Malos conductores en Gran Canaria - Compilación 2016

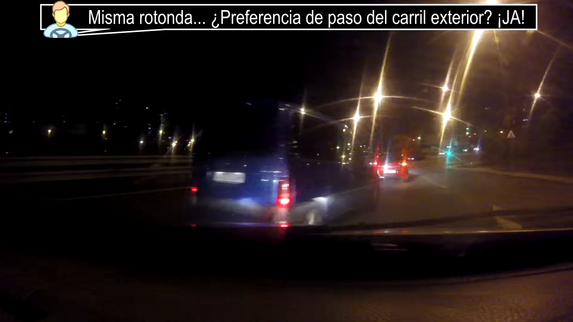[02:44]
Iba para abajo. Mira qué bien. Mira qué bien. Es esta vuelta.
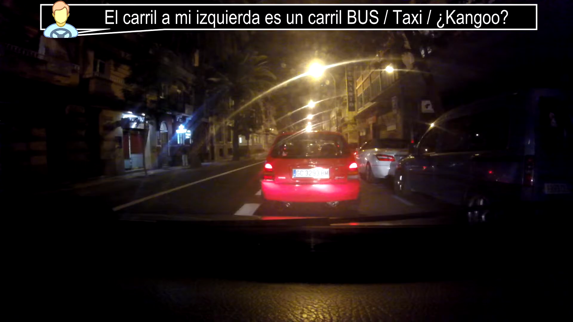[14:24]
Una cosa de esa. ¿Dónde va? ¿Dónde va este? ¿Dónde va? Oiga, eso, esa es la puñeta. Y ahora te va a frenar, míralo. ¡Chacho!
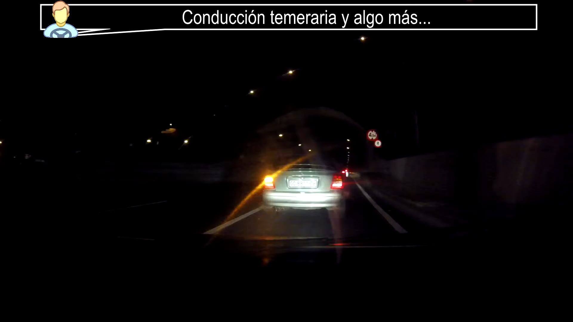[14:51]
La gente. Todavía se me quiere meter de nada más que eso.
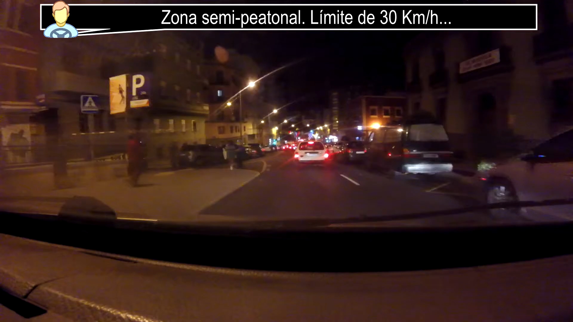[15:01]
La pita, que cuanto más me toques la pita, más lento voy a ir. Deja ya de tocar la pita, que la vamos a tener. Ya, ya. Que sigue tomándome la pita, macho. Pero yo tengo un coche delante. Pero estaba el otro haciendo esa maniobra. Yo tengo un coche delante, macho. No sé a dónde pretende que vaya. Si hay un coche delante.
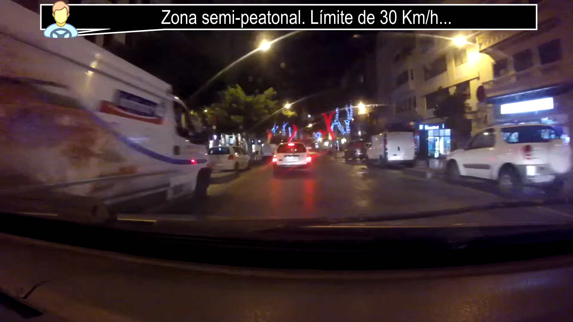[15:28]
Mira, mira la burrada que va a hacer.
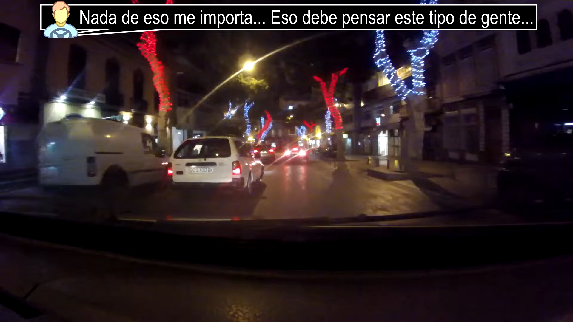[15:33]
Adelantando a todo el mundo.
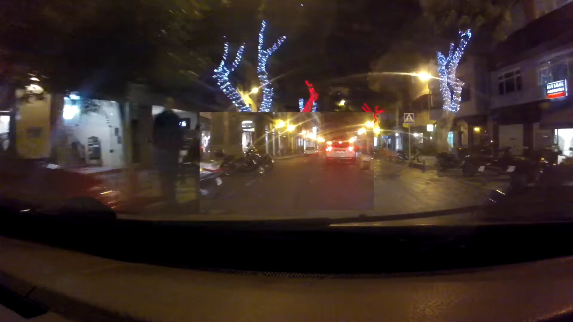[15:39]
Y le pego un cañazo. Espera, espera.